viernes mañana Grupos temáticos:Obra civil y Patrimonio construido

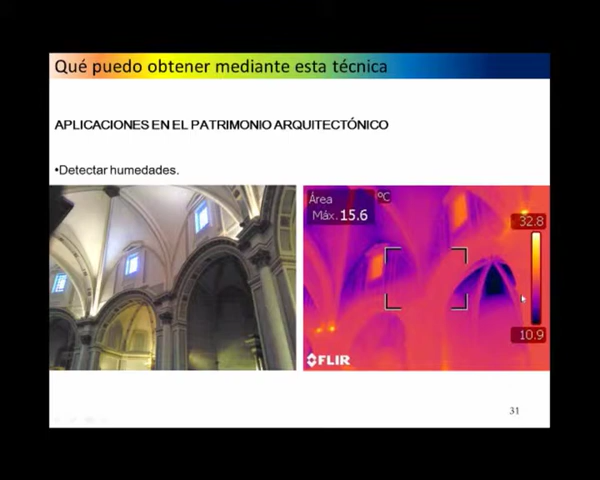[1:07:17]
On screen: max 15.6°C
Esta es la Catedral de Valencia, la parte de la girola, lo que es el ábside y lo que es el cimborrio.
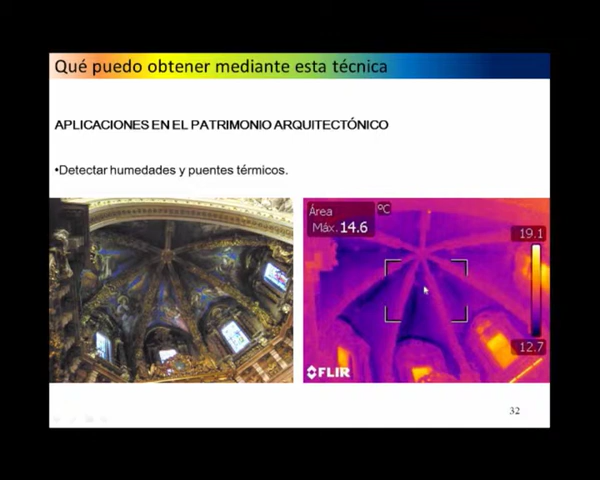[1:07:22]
On screen: max 14.6°C, scale top 19.1°C, scale bottom 12.7°C
No todo pueden ser humedades, también hay que tener en cuenta que pueden ser puentes térmicos que están pasando lo que es el frío o lo que es el calor y esto es
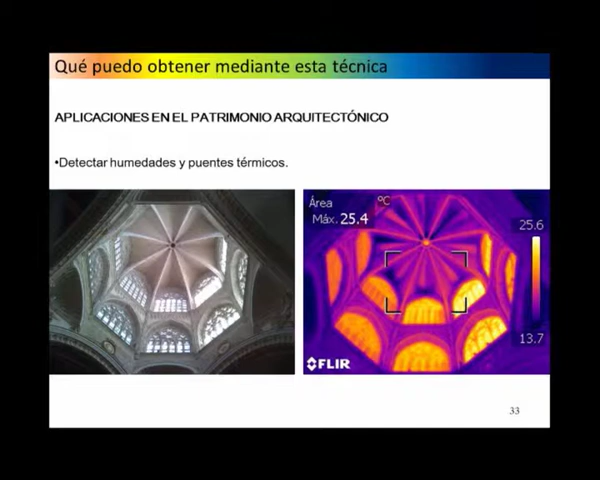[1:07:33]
On screen: max 25.4°C
una lectura con más detenimiento la que permite ver el análisis de esta toma de temperaturas para poder ver si realmente es una humedad o es un puente térmico.
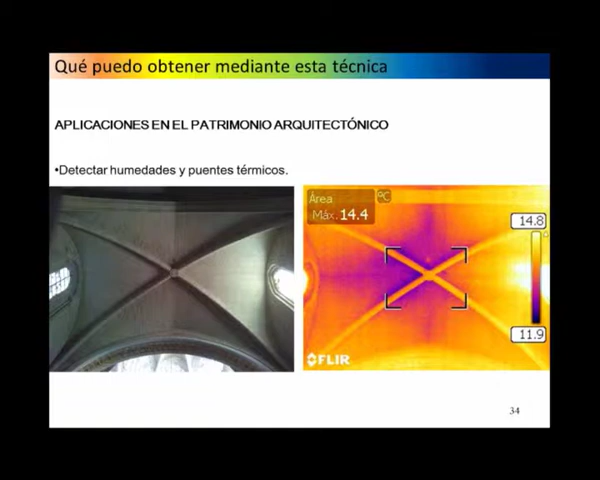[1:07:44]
On screen: max 14.4°C, scale top 14.8°C, scale bottom 11.9°C
Pasos de lo que son conducciones de calor, al mismo tiempo que ves la humedad, puedes ver cómo está pasando el calor y cómo pueden intuir huecos que han sido tapiados y que aparentemente a simple vista no es fácil de ver.
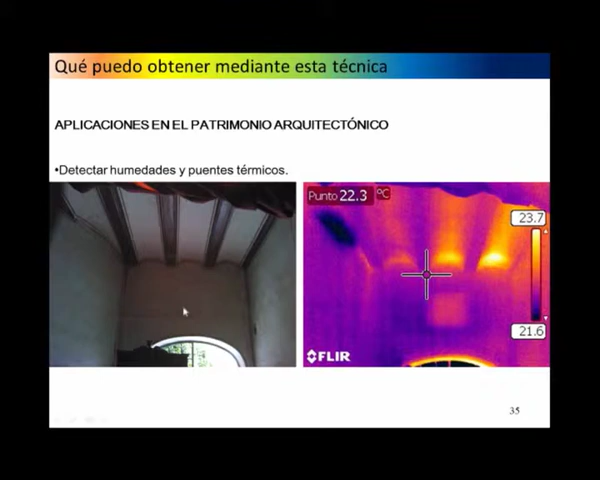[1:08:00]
On screen: spot 22.3°C, scale top 23.7°C, scale bottom 21.6°C
Puedes detectar en un muro que aparentemente está todo uniforme dónde está esa presencia de humedad que normalmente suele coincidir donde
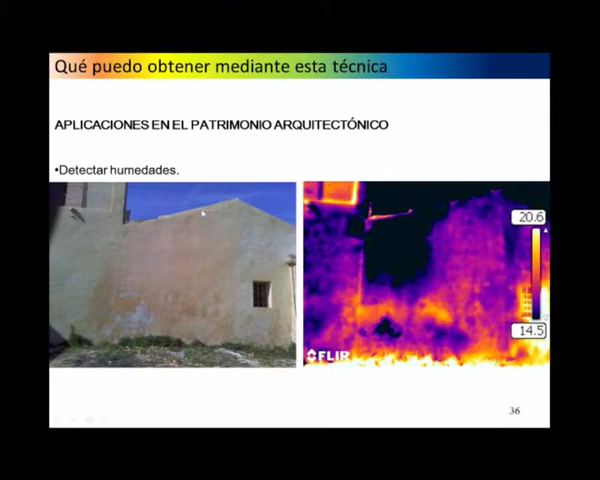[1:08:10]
recoge el agua y donde aparentemente presentaba esas manchas de humedad, ver que en ese momento no existía esa humedad por capilaridad. Esas manchas que correspondían a una humedad en ese momento no pueden estar activas y una cámara térmica en sí ya te lo puede detectar cuando la temperatura es uniforme.
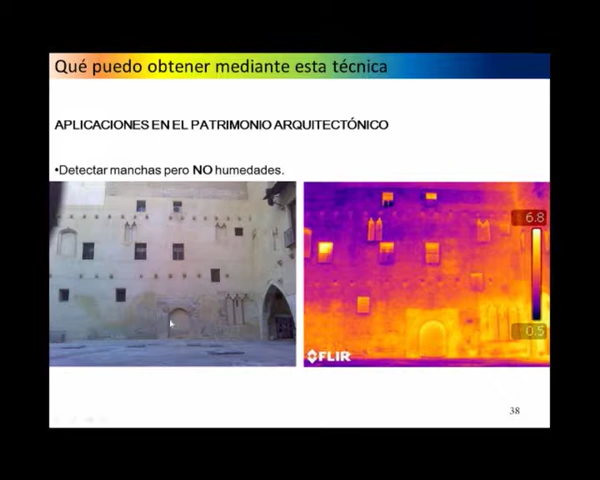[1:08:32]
Digamos que el agua ahí no está actuando, lo que es la humedad por capilaridad no está actuando en ese momento.
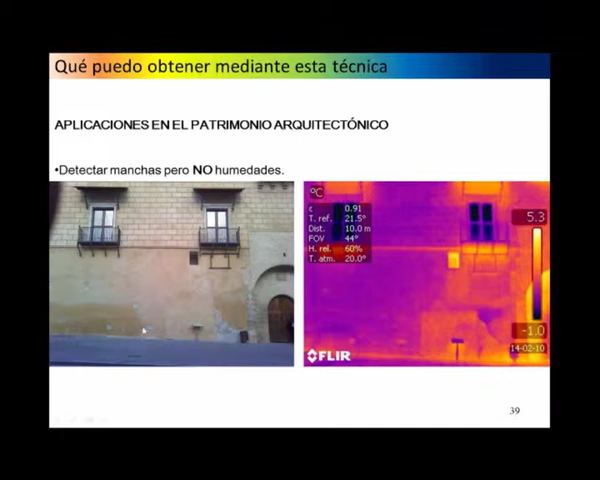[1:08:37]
On screen: scale top 5.3°C, scale bottom -1.0°C
Simplemente lo que estás es viendo una mancha.
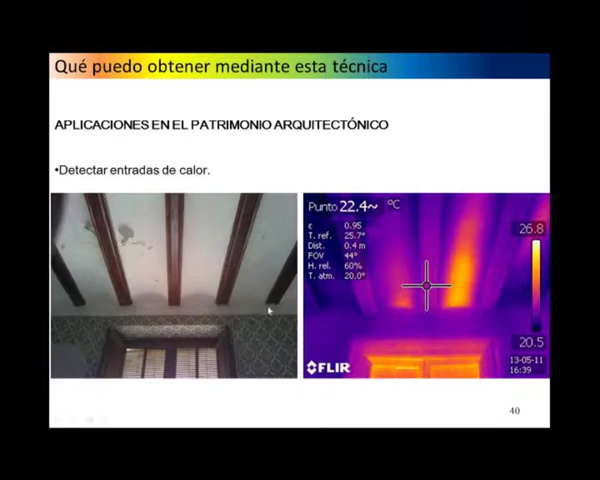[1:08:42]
On screen: spot 22.4°C, scale top 26.8°C, scale bottom 20.5°C
También se pueden detectar pérdidas de calor. Cuando observé esto en Cuya, dije, bueno, no sé qué está pasando aquí. Pues evidentemente era enero y podía haber algo que estaba pasando mucho calor a lo que era el exterior. Pues bueno, ahí situé perfectamente lo que era una chimenea del interior de la vivienda.
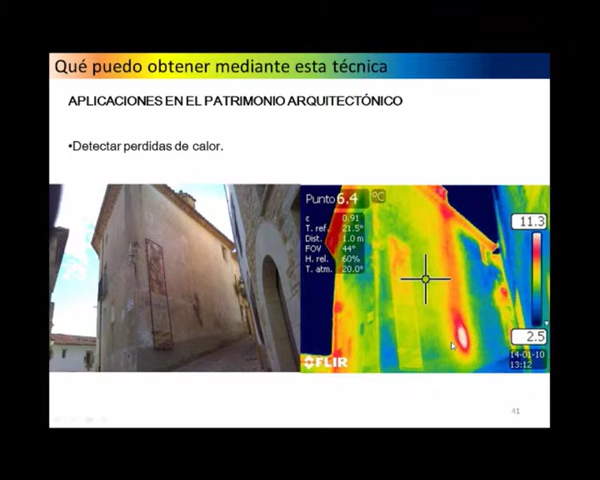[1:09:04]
On screen: spot 6.4°C, scale top 11.3°C, scale bottom 2.5°C
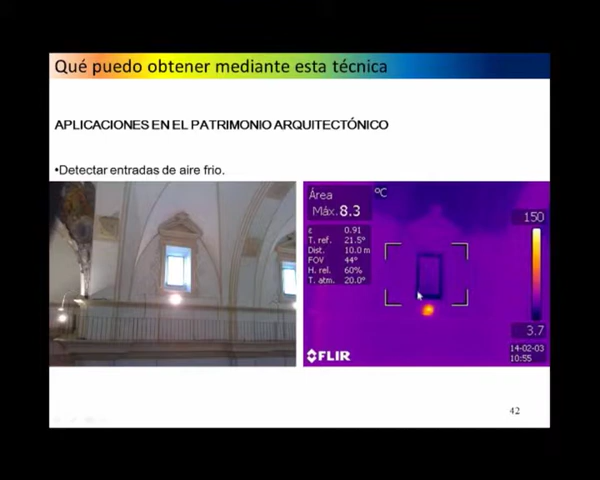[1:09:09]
On screen: max 8.3°C, scale top 150°C, scale bottom 3.7°C
Entradas de frío en una iglesia, por lo que son las ventanas, o cualquier tipo de registro que se haya podido hacer,
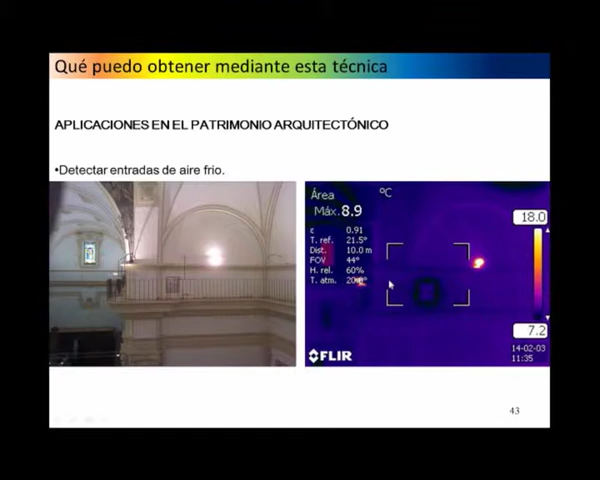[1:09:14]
On screen: max 8.9°C, scale top 18.0°C, scale bottom 7.2°C
se detectan perfectamente con una cámara térmica.
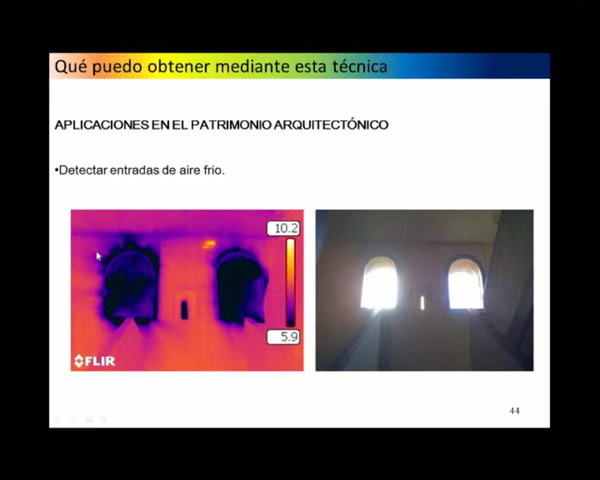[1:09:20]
Incluso se ve la dirección que tiene el aire cuando está entrando dentro de la sala, cuando esa ventana no es hermética. Y también te permite ver o vigilar si los sistemas que tú tienes, por ejemplo, un sistema NAPEN contra la humedad, pues puede estar funcionando, porque si estuviera colapsado tendría la misma temperatura que el muro, y si no tiene la misma temperatura,
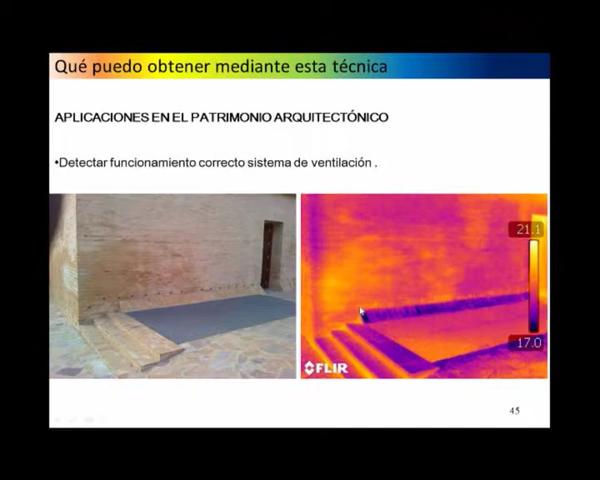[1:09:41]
ya sea más frío o más calor, es porque está ventilando y está funcionando el sistema. También en nuestra observación, porque vas mediante en esa fase de diagnóstico,
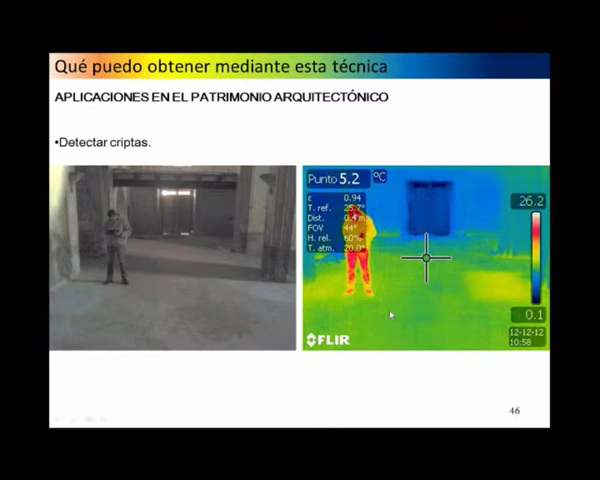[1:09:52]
On screen: spot 5.2°C
te permite detectar cosas que después de un análisis más puntual corresponden con, por ejemplo, criptas.
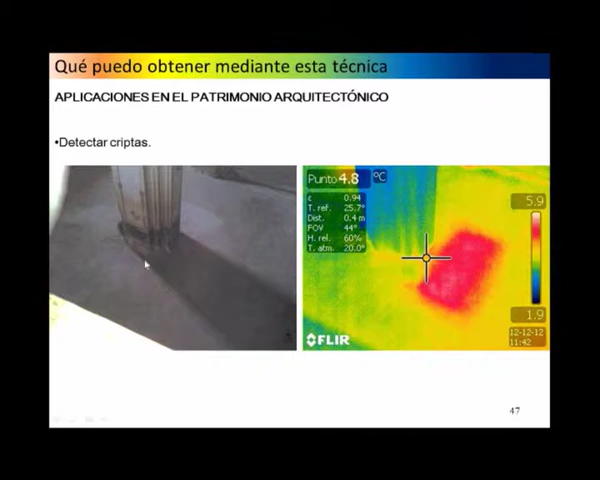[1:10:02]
On screen: spot 4.8°C
Esto desde arriba lo detectas con la cámara térmica, visualmente es imposible percibirlo, pero cuando lo ves, lo constatas con el documento
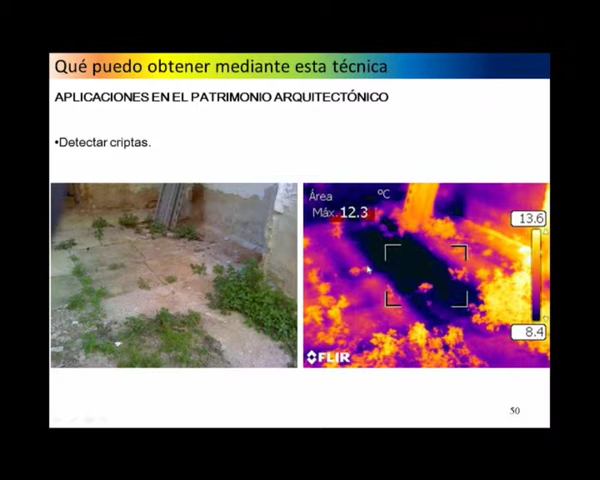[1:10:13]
On screen: max 12.3°C
y aparece algún testimonio que te diga que realmente existe
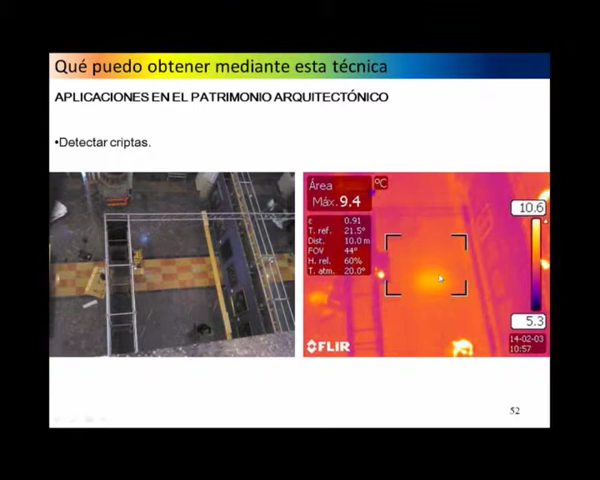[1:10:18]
On screen: max 9.4°C
esa cripta, como en este caso,
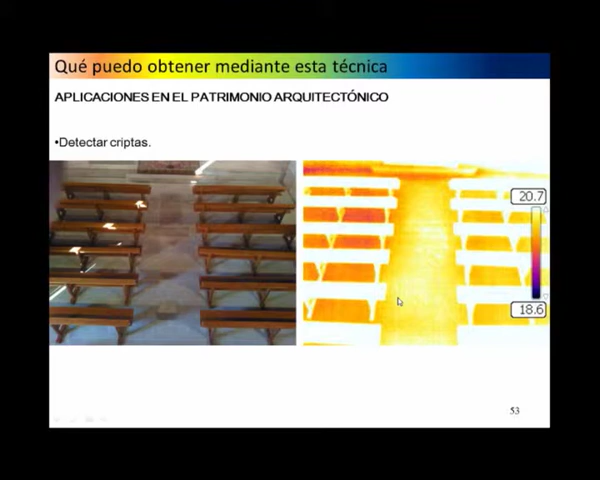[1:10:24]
lo sitúas, luego hacen la excavación y efectivamente corresponde.
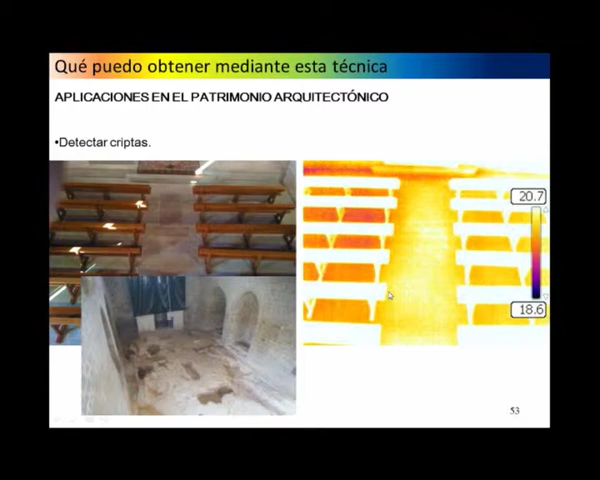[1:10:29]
Bueno, pues esto es un poco también lo que permite el campo de la termografía, salvando todas las distancias de que puede ser que, aunque detectes alguna cripta, no pueda ser debido
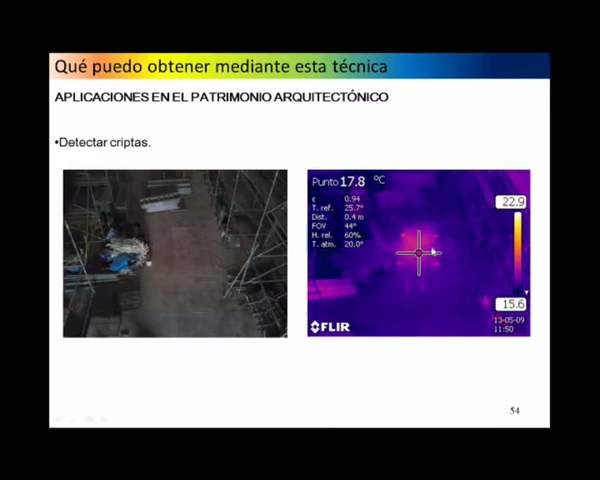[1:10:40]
On screen: spot 17.8°C
a tener una cripta, sino que alguien ha pasado antes y, como emite calor, la cámara también lo pueda detectar, ¿no? Y eso, por eso es muy importante la interpretación del termógrafo.
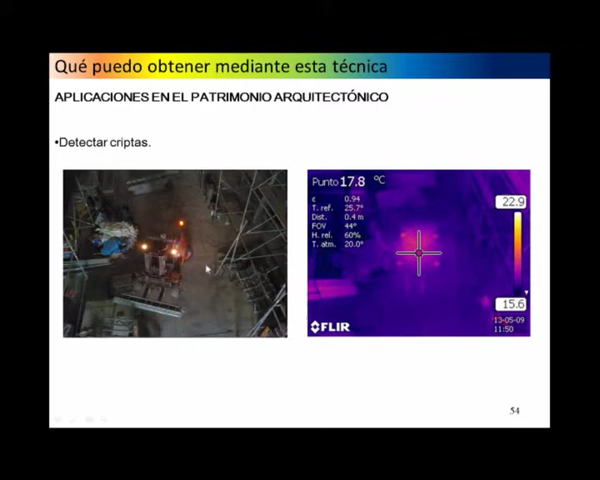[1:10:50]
On screen: spot 17.8°C, scale top 22.9°C, scale bottom 15.6°C
Se pueden ver arrepentimientos o evoluciones del edificio. Por ejemplo, esta ventana, que tenía que ser curva como lo que sería la puerta, pues en algún momento se tapió.
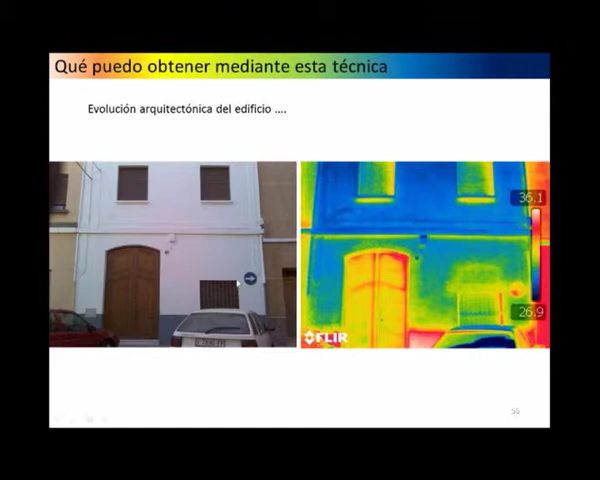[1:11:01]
Pues vale, podríamos devolverla incluso a su origen, porque lo vemos con la cámara térmica. Puedes detectar en un monumento si una instalación, una climatización,